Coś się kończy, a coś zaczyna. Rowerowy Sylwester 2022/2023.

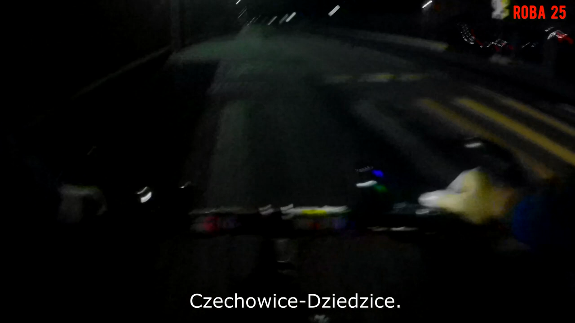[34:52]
Ja już rozbitą w Czechowic-Dziewic. Miasto, które jeszcze jest oświetlone, ale
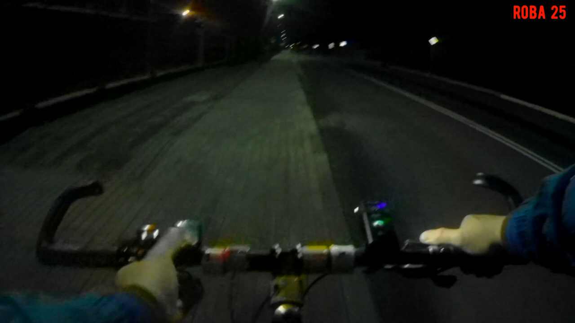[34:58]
dosłownie za kilka chwil, za 5 minut dokładnie, pogrąży się w egipskich ciemnościach.
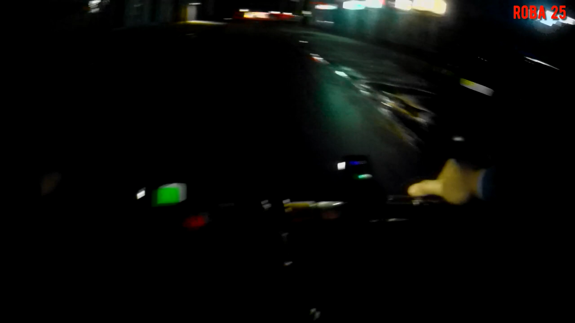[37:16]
Za 25 minut. Czyli najwyższy czas stąd uciekać.
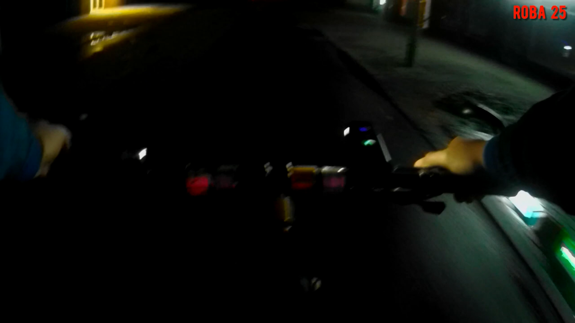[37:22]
Bo mnie petardami nie zarąbali. Ciemności egipskie? No może nie do końca.